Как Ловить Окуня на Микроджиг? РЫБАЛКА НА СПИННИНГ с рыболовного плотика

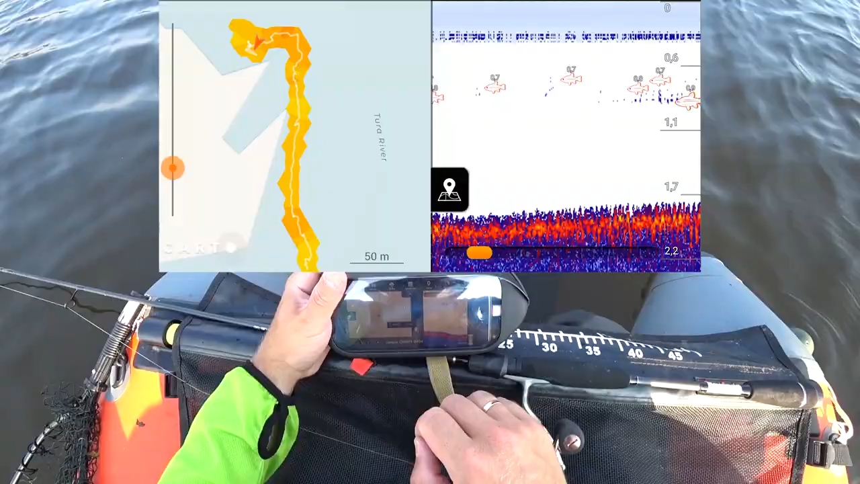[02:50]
С эхолотом И вот я уже пошел Смотреть какое у меня тут дно Какая у меня
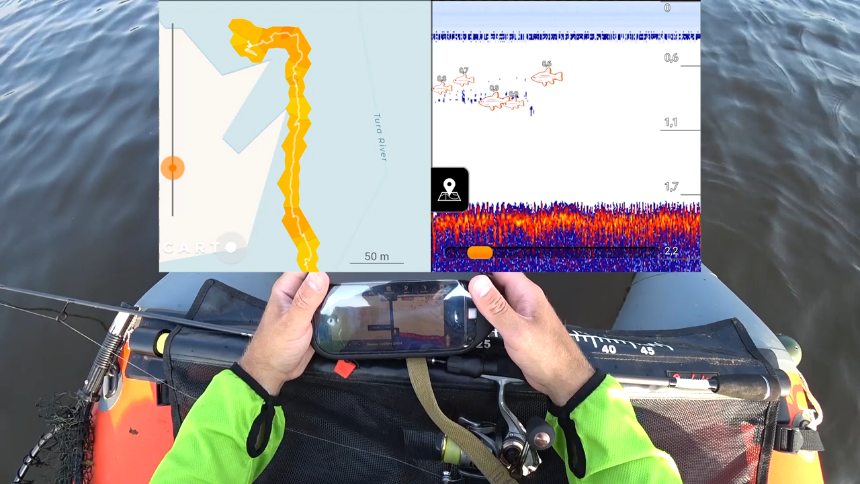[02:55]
температура воды И вот с левой стороны у меня здесь идет Получается
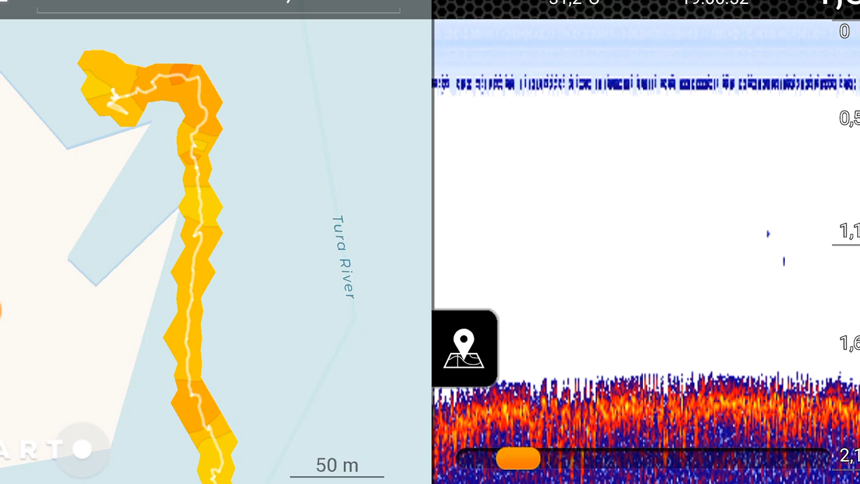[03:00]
Отдельный графой Карта Которая рисует глубины И вот на тех участках На которых я был Получается с эхолотом Проплывал Да У меня